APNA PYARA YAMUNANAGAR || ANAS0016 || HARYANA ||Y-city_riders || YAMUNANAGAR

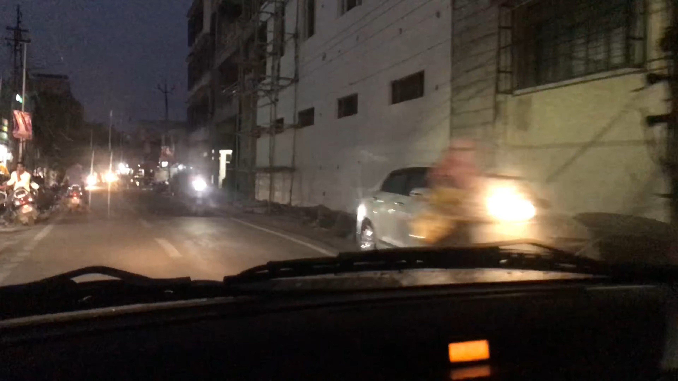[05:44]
और यमुनानगर का फेमस जो गुरुद्वारा है ये संतपुरा गुरुद्वारा, ये रहा देखो।
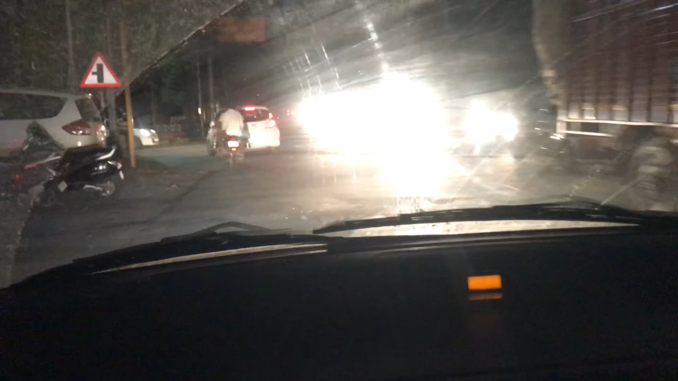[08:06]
टाउन पार्क में मेला लगा है, तो हम मुड़ चुके हैं टाउन पार्क की ओर। ये देखिए, ये टाउन पार्क वाली सड़क है सारी की सारी।
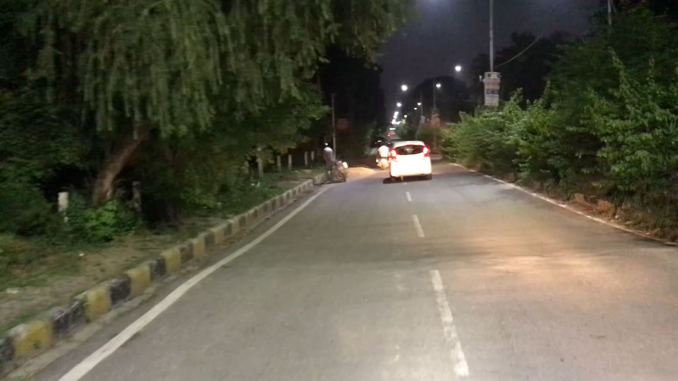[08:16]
कहाँ चलना जी? मेले में। देखिए मेले का व्यू,